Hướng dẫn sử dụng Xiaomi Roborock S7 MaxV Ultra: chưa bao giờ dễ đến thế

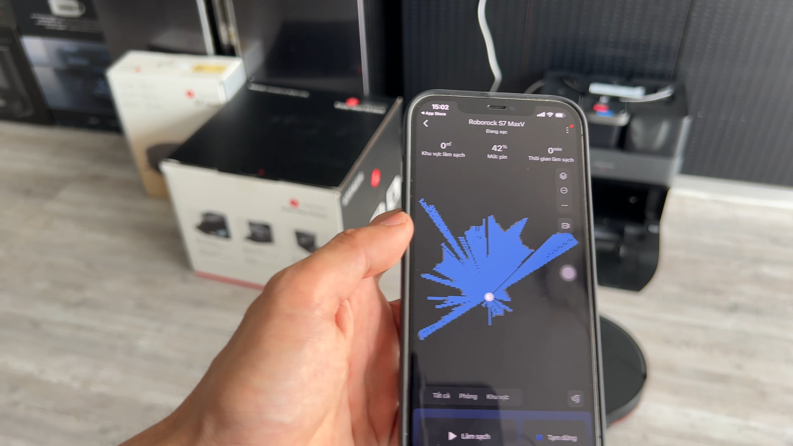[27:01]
Đây, như các bạn thấy thì Roborock tái tạo bản đồ rất là nhanh, chỉ di chuyển vòng 2 vòng thôi đã
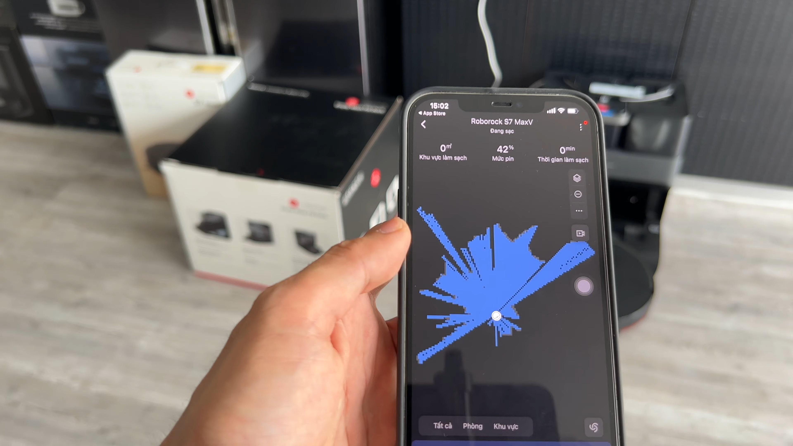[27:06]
nhìn thấy một phần khá là rộng không gian của nhà mình rồi.
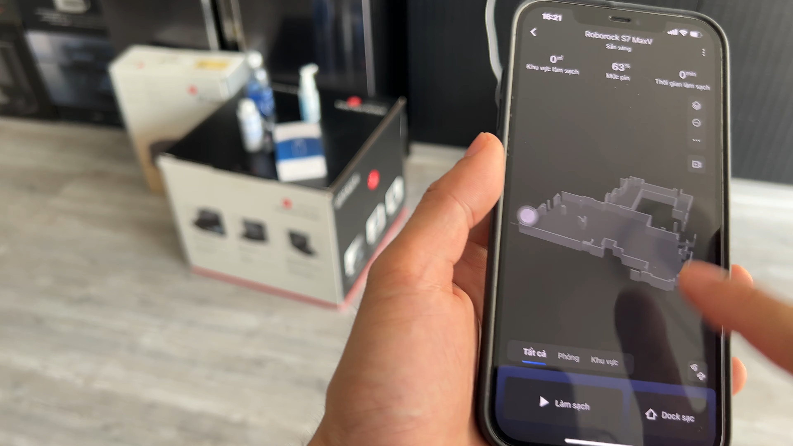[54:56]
Còn không thì các bạn có thể chuyển sang sử dụng cái bản đồ khác.
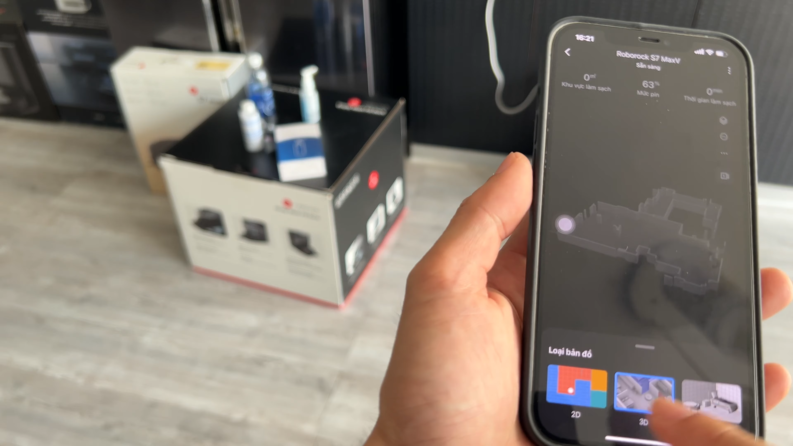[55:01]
Đây, bạn có thể chuyển sang bản đồ 2D này. Hoặc như mình đã giới thiệu rồi, chúng ta có thể sử dụng một cái bản đồ ma trận,
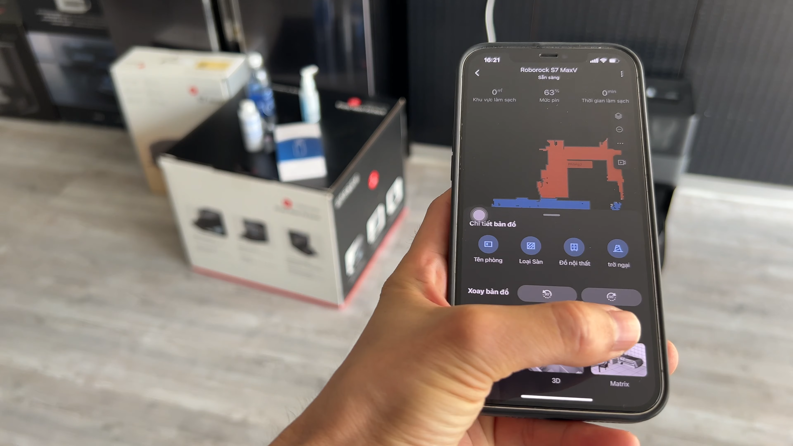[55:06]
tức là nó ảo hóa cái không gian của nhà mình bằng một cái bản đồ thực tế.
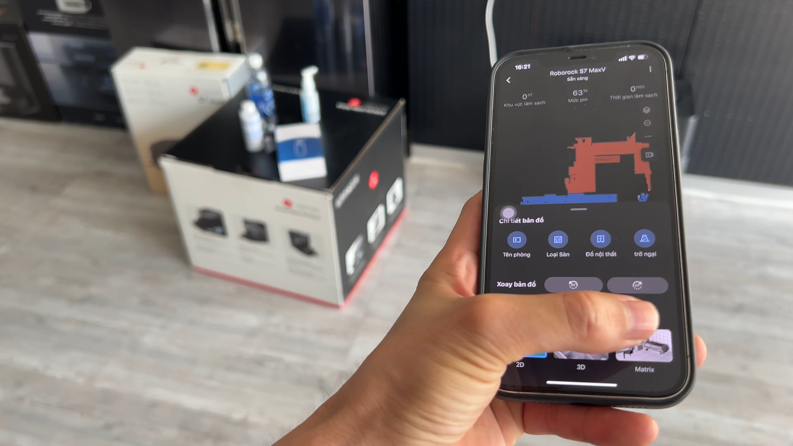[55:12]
Thì đây, nó như là một cái bản đồ thật mà chúng ta đang nhìn thấy bằng các cái ma trận điểm ảnh.
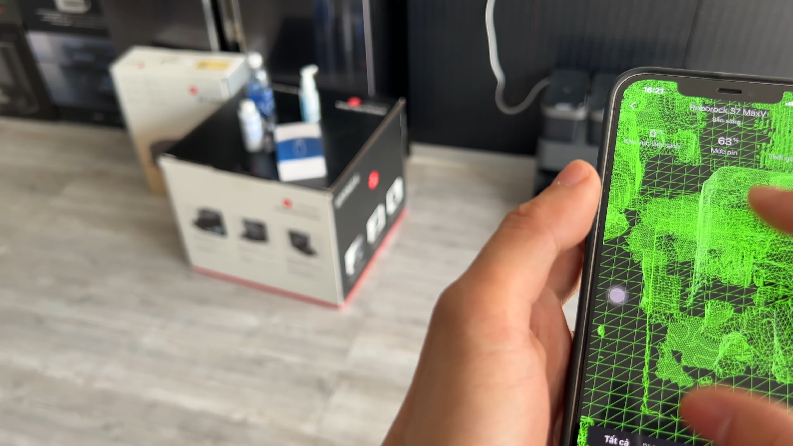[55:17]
Đây, từ cái giường, cái ghế,
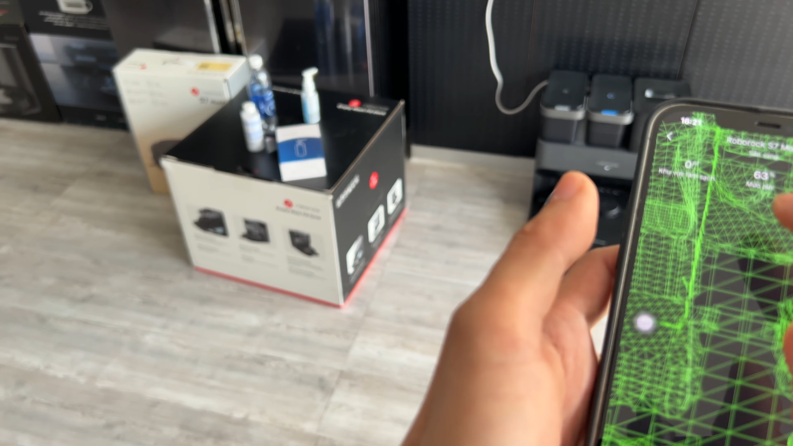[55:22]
rồi cái các cái phần ở phía trên như là đèn, hệ thống, tất cả mọi thứ đều được thể hiện hết ở đây.
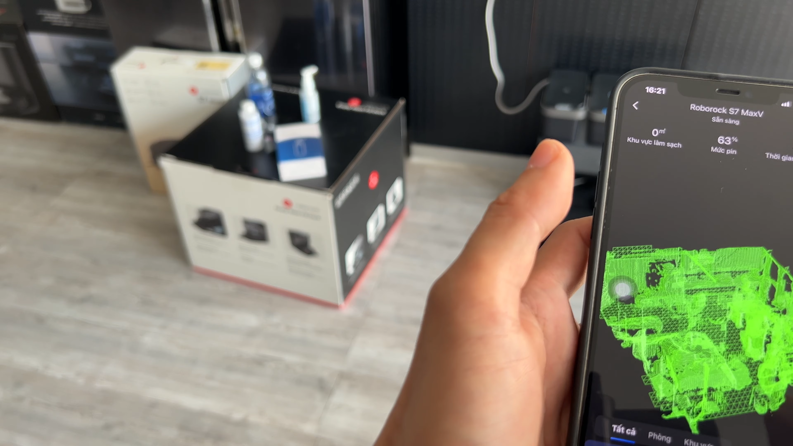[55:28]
Đó. Thì thôi mình không thích cái bản đồ nhìn nó cồng kềnh quá, mình dùng 3D vậy.
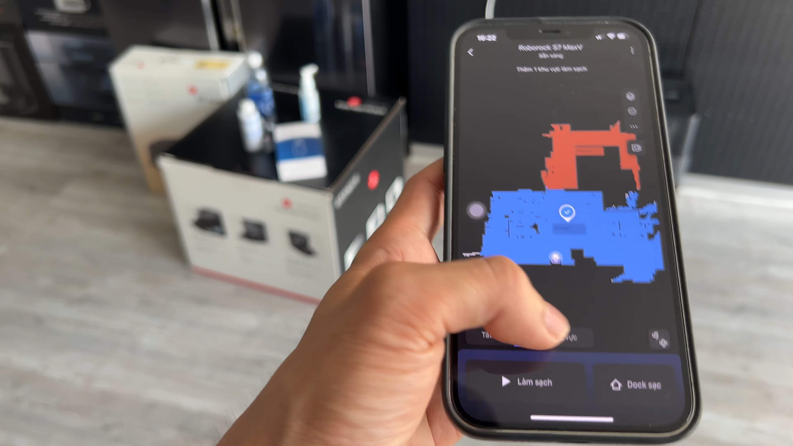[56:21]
Rồi nếu mà bạn không muốn robot nó chạy tất cả thì bạn cũng có một cái cách chạy khác nữa, là chạy theo khu vực mình muốn.
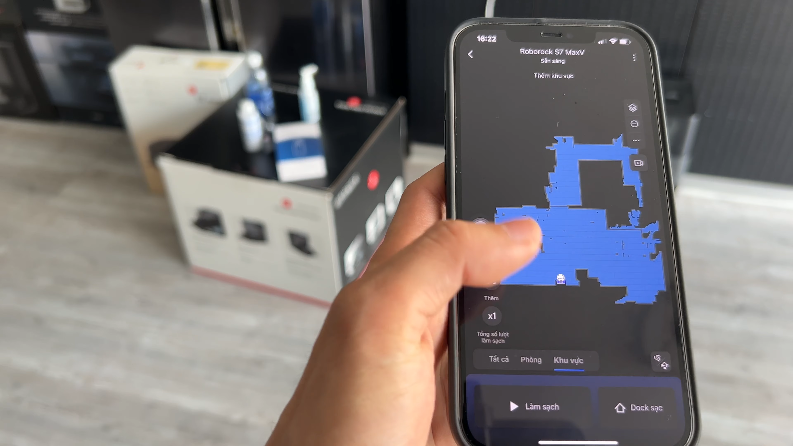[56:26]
Tức là mình sẽ khoanh riêng một cái khu vực nào đấy thì bạn sẽ nhấp vào thêm.